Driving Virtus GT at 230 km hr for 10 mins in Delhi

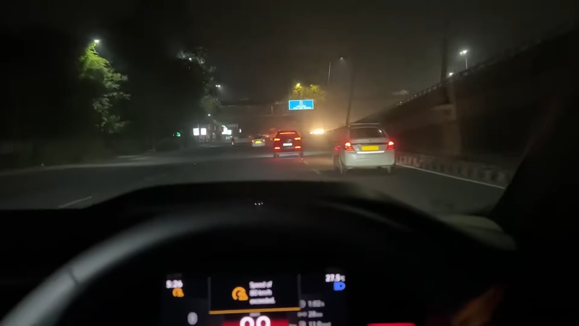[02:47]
इस गाड़ी को पकड़ना मुश्किल है भाई, ये बहुत भागती है, बहुत ज़्यादा भागती है।
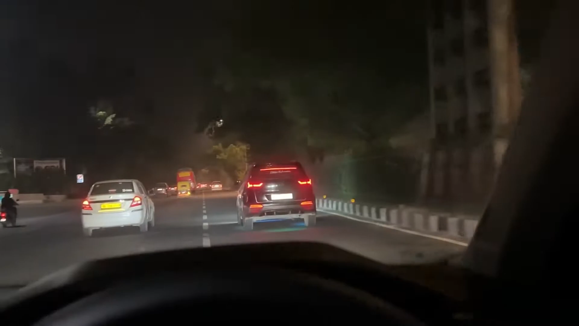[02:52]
देख लो भाई इस गाड़ी को ये ड्रैग रेस भी नहीं जीतने देती किसी को, पर इसको हम हराएंगे सून।
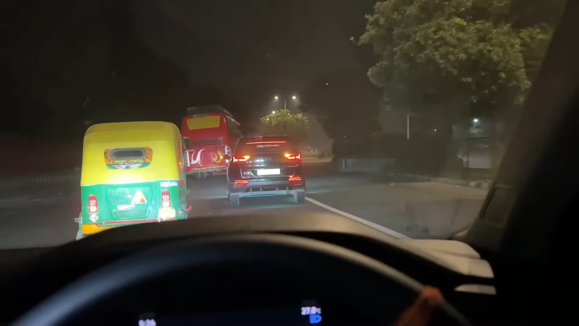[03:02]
ड्रैग रेस तो अभी भी नहीं जीतने देगी अपनी, मेरे DSG का लैग है ना, तो शायद हार ही जाएगी। पर देखो किसी दिन करके देखते हैं, क्या पता हम जीत जाएं इस बार। एंड हाँ भाई, काफ़ी लोगों को पता नहीं होगा पावर स्पेक्स अपनी जो फॉक्सवैगन वर्टस जीटी है, तो भाई इसमें आता है 1.5 लीटर पेट्रोल टर्बो चार्ज्ड इंजन, और वो निकालता है अराउंड 150 BHP 250 Nm टॉर्क।